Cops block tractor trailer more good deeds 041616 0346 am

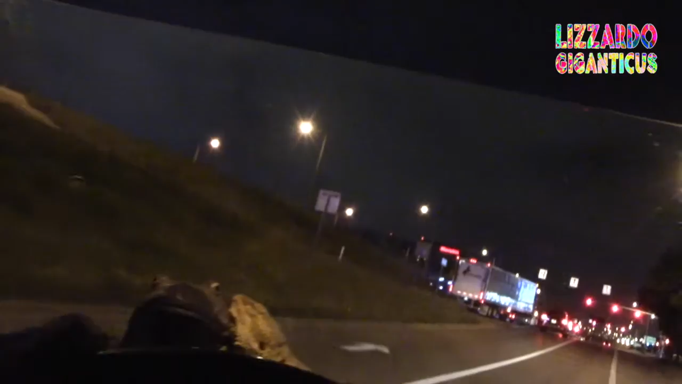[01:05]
blocking exit because there's a broke down semi on the access road don't let anybody rear end it when the light's green